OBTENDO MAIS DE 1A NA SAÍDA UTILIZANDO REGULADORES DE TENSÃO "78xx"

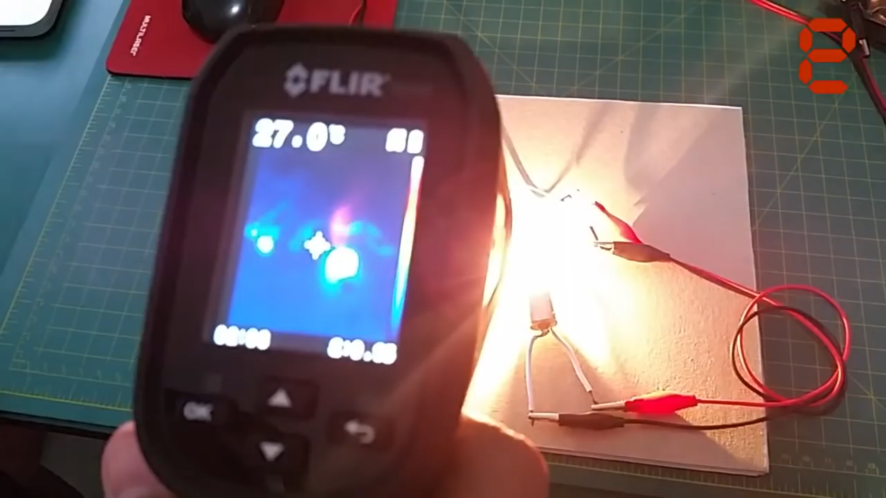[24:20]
a câmera térmica o mais brilhante aqui é a lâmpada mas agora aqui o nosso circuito olha o transistor tá ali ó olha aí cameraman o transistor
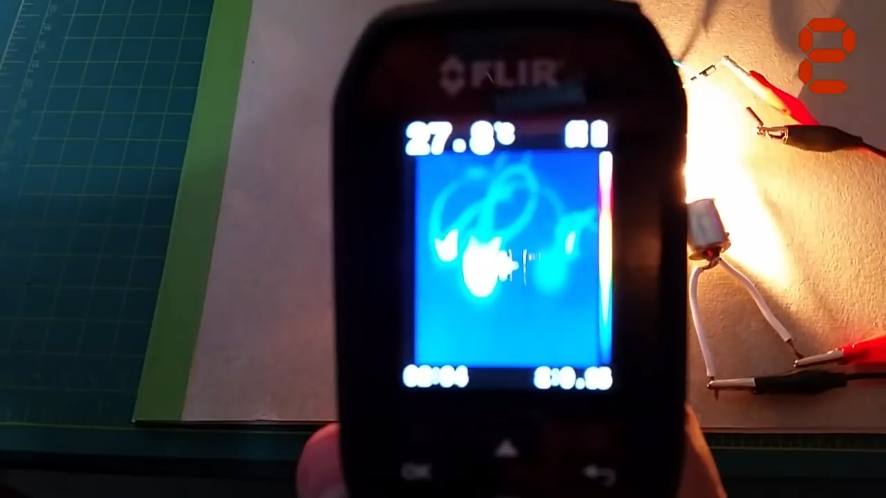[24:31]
eu vou afastar aqui a a lâmpada olha aqui pessoal o transistor
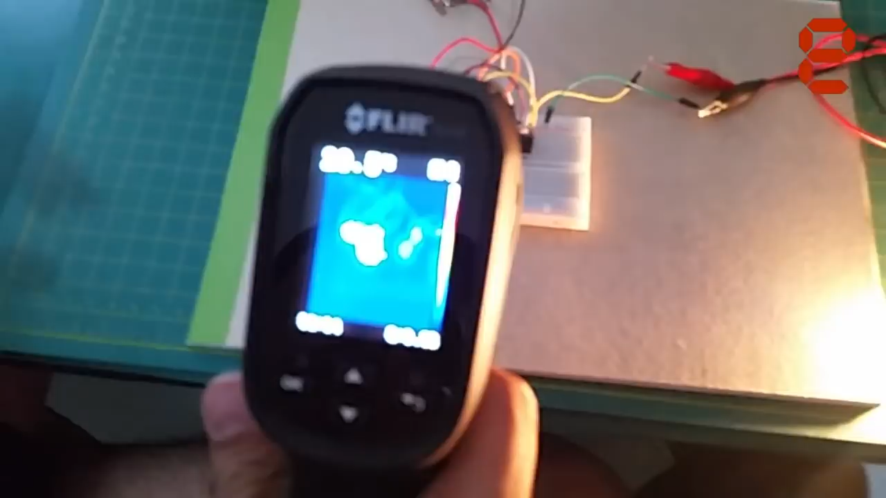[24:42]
como tá quente a parada já ó marcando ali ó 59
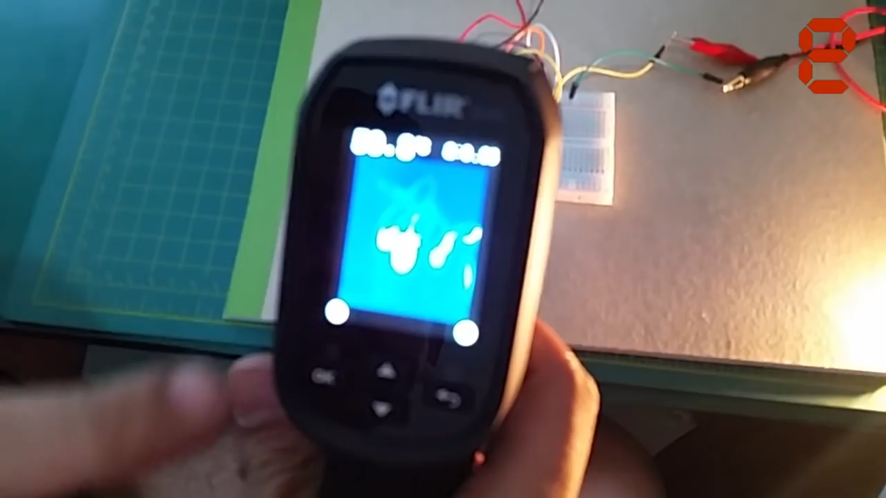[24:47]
graus tá e vejam
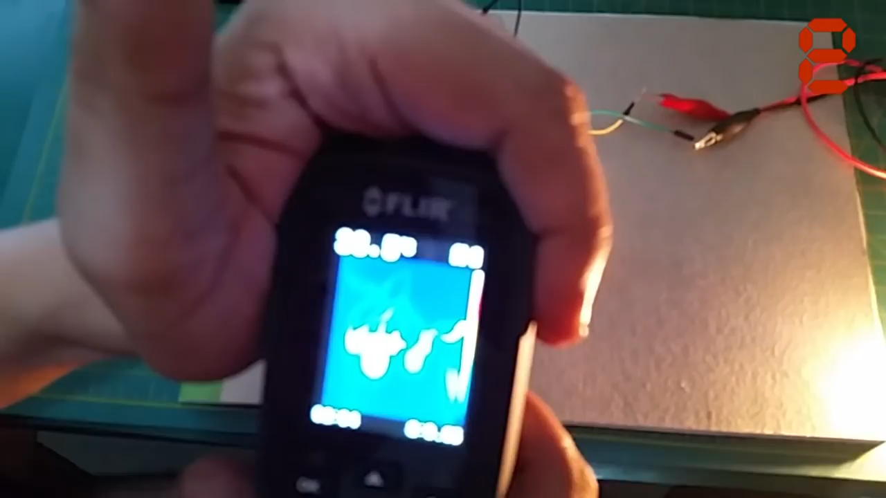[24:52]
ó como tá quente tá vendo aí
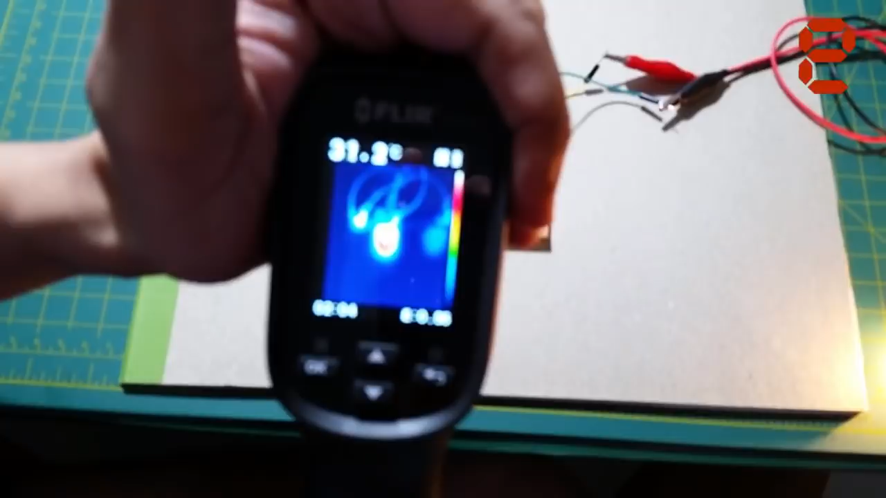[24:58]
ali ó bem aqui ó é o transistor o tipo 42
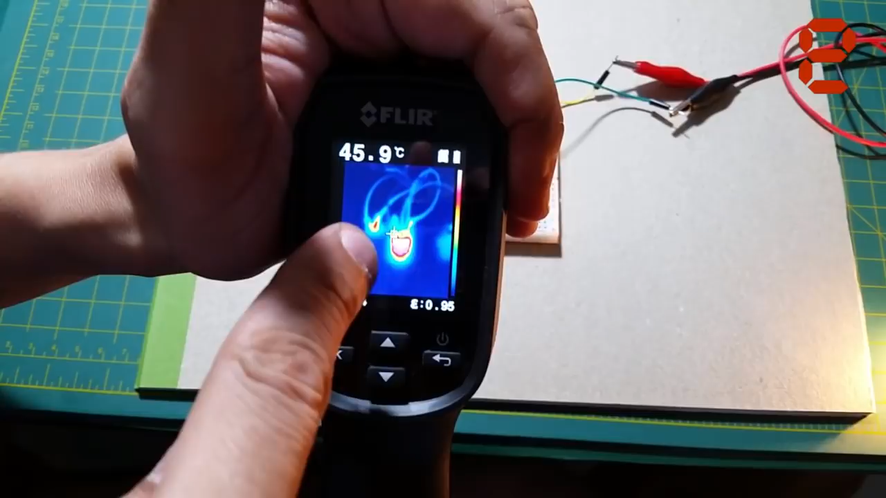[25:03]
On screen: spot 45.9°C
ali a gente tem a entrada porque tudo esquenta tá passando aí um quase 2
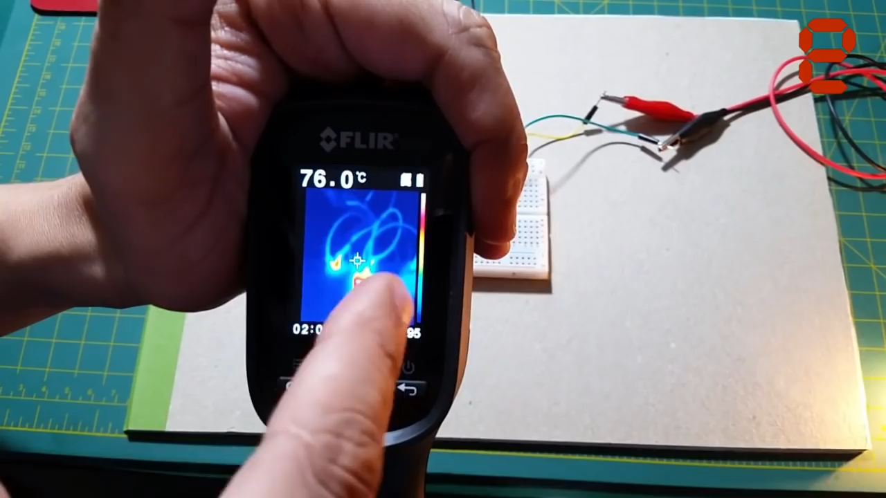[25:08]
On screen: spot 76.0°C
ampere 1.5 ampere né pessoal ó olha aqui o cameraman vem mostrando ó visão de cima
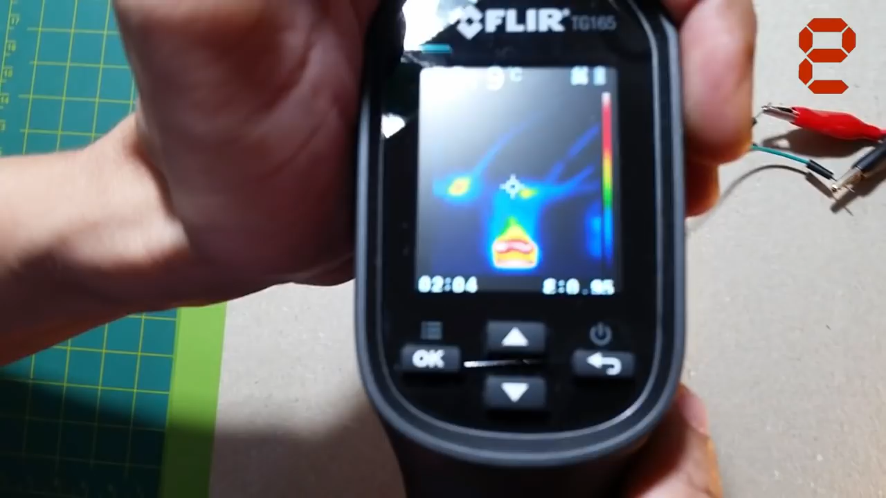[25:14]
tá aqui o nosso regulador de tensão ó pessoal ó
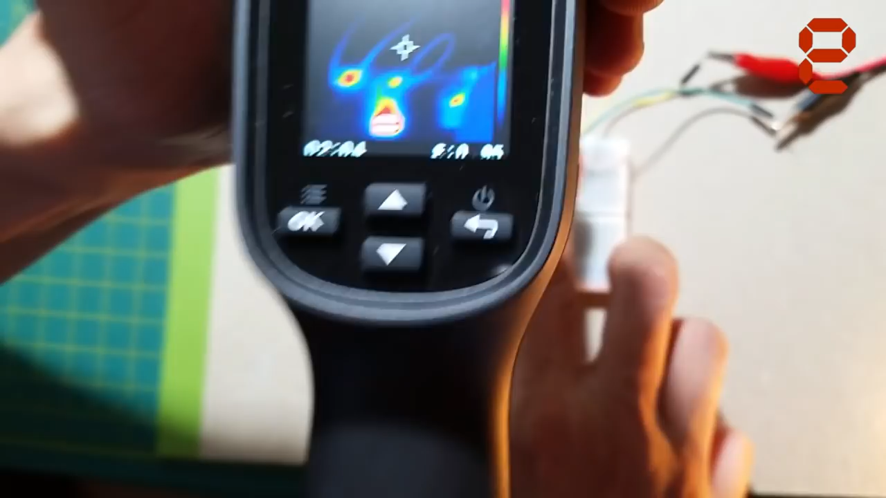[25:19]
eu boto meu dedo tá e tá frio agora esse cara aqui ó vai me
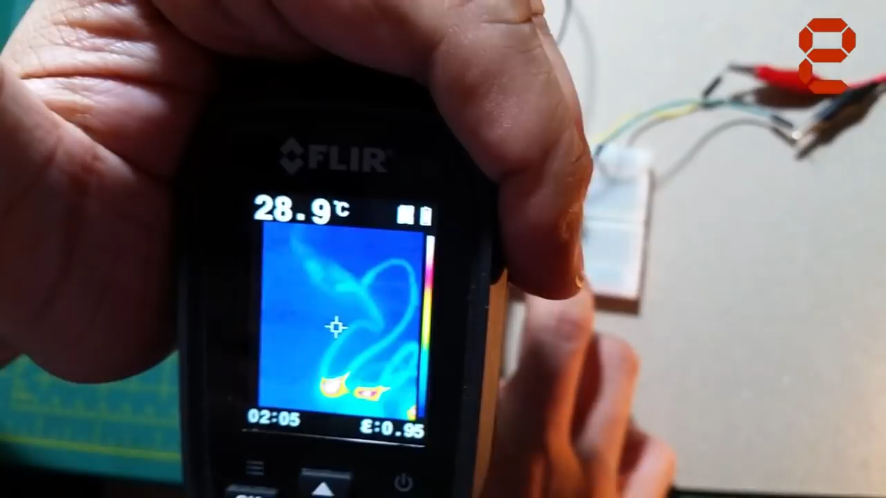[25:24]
On screen: spot 28.9°C
queimar tá tá bastante quente ó marcando quanto
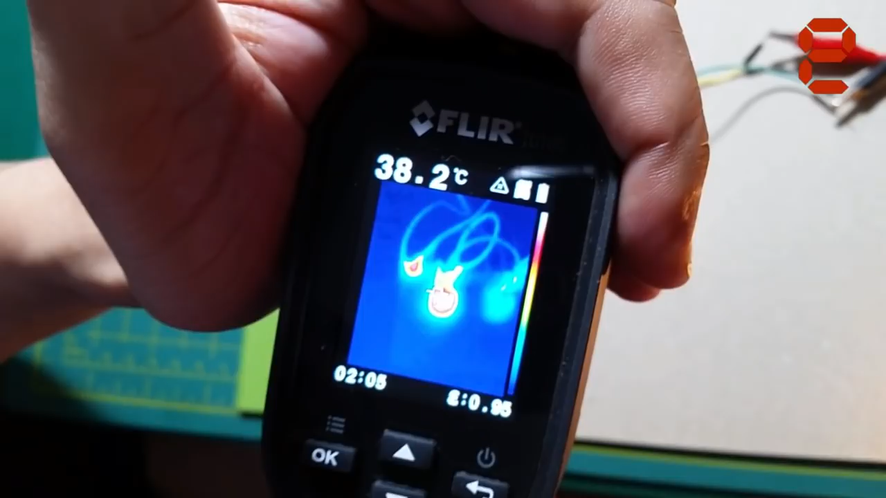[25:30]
On screen: spot 38.2°C
85 graus pessoal é
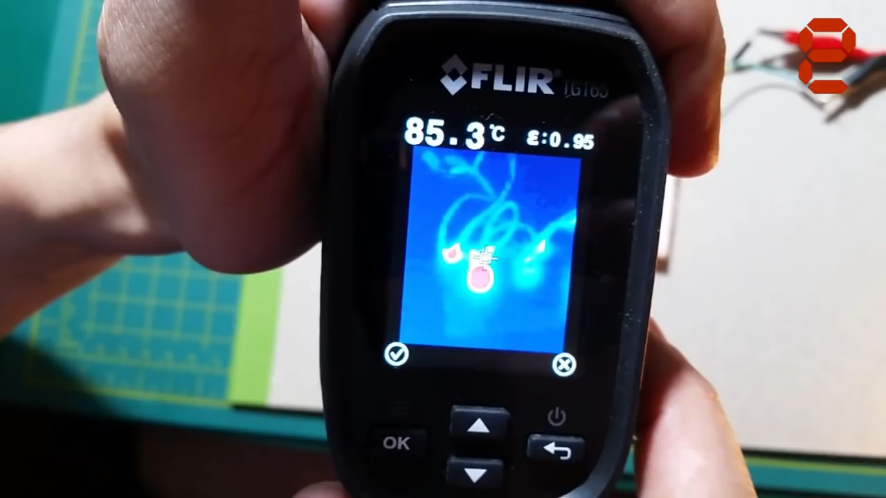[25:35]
On screen: spot 85.3°C
isso então é isso queria mostrar pra vocês tá a lâmpada funcionando o circuito bem quente